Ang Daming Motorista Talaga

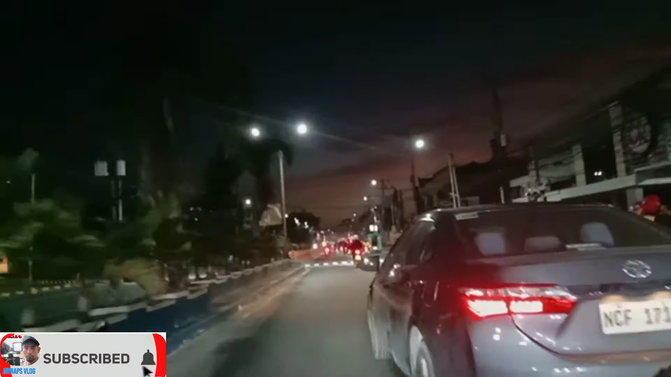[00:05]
Good morning. Nandito naman si Jay sa kanyang buhay motorcycle, guys.
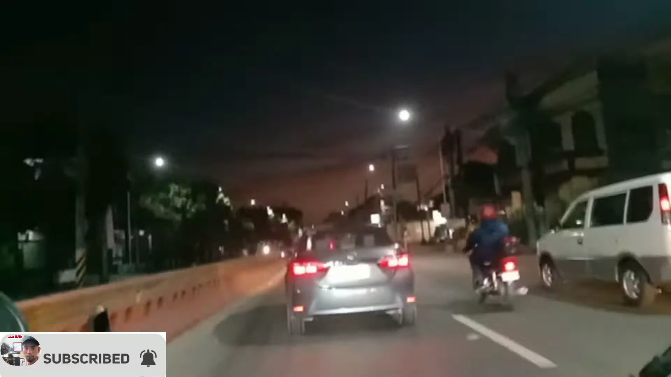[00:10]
Nandito tayo sa Tansa. Umagang-umaga, guys. Ang oras ngayon, guys, ay 5 a.m. ng umaga.
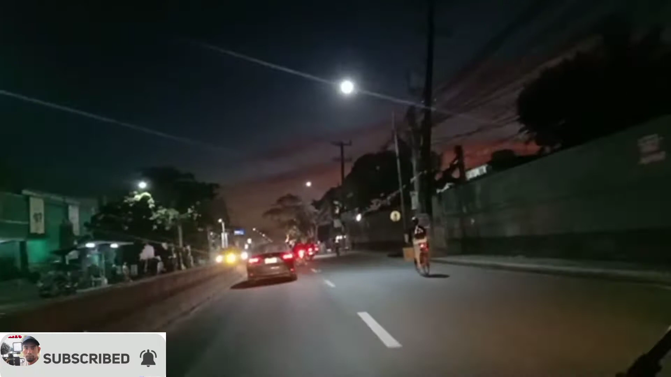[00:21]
Yan, ang daming motorista, guys. Ang daming nag